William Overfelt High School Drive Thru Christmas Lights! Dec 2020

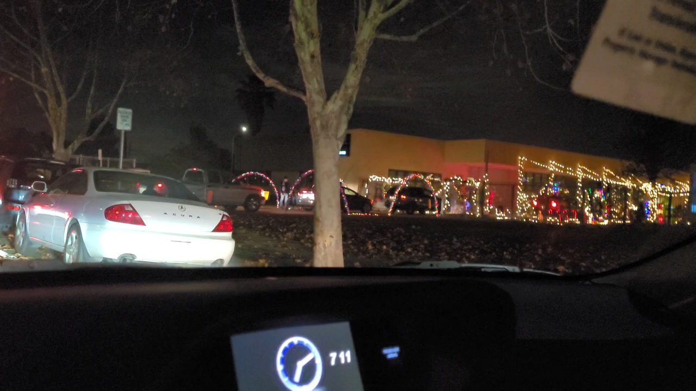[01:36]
Tori excited. Yeah, because look, there's like a Christmas tree.